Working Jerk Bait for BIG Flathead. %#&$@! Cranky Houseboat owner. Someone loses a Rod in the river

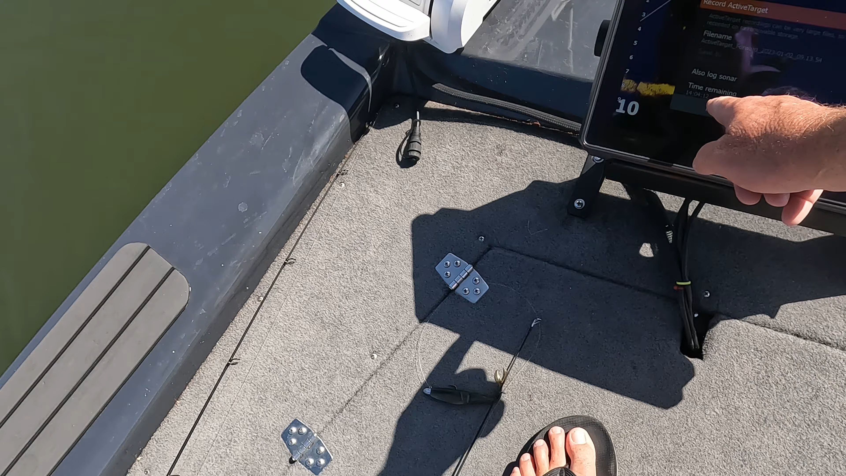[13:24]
I'm going to record this. I'll see him come up.